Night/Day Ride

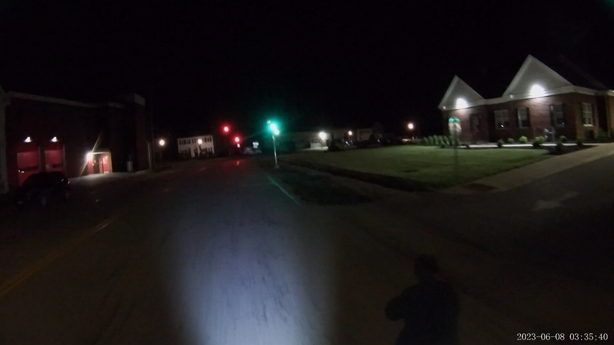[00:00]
Hello everyone. It's about 3:30 in the morning, give or take. I'm out for a night ride.
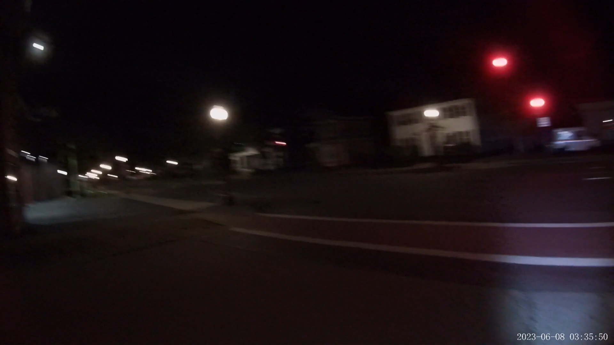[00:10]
I'm gonna record when I can, when there's some light. I have a new flashlight, figured I'd test it out. Test out the repositioning of my helmet cam. See how it goes. Figure I'd take you along, make a short little video.
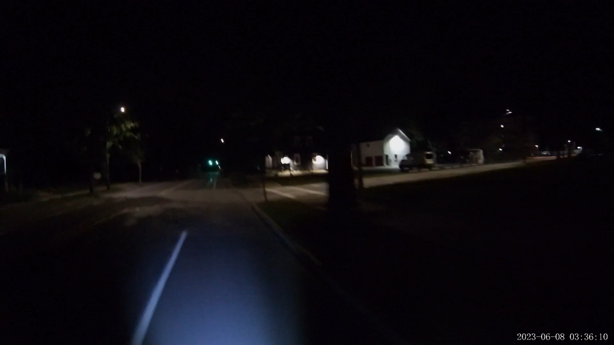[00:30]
On my way to a gas station I frequent, a buddy of mine works there on the night shift, so I figured I'd go right over there, have a cigarette, ride back. I know, bad habit. Keep saying I'm gonna quit, but I never do. I hope the wind's not too much.
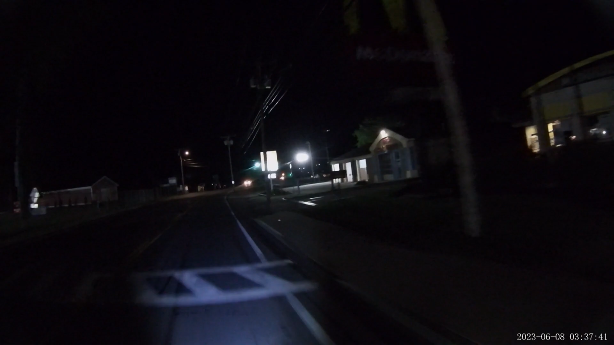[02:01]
Gonna get copyrighted on music, but I'm not monetized, so I don't think it really matters at this point. Street sweeper. Car coming up behind me.
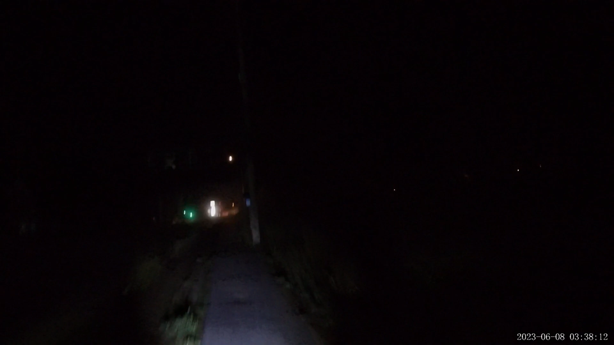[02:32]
So kind of see how well my camera does at night. I shut down, I'd rather be locked out. I used to be so
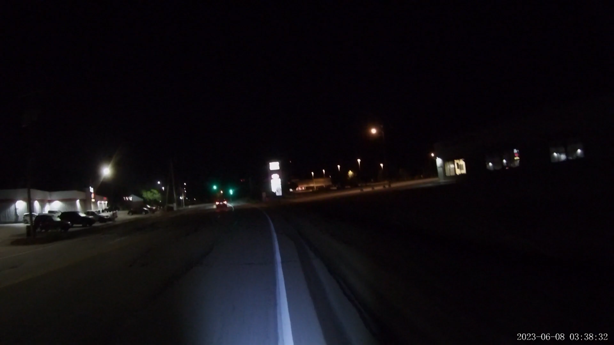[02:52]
kinds of blinking lights on my back.
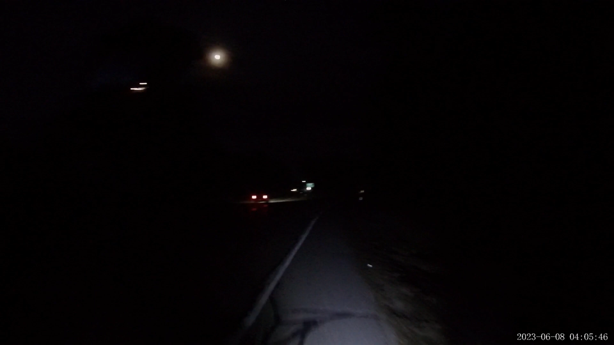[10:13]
night or day. Flashlight does a pretty good job. Gotta watch out for deer. I rode home from work one night and had a close encounter with the doe kind. Figure I'll entertain you with a little story while it's dark. You can't really see much.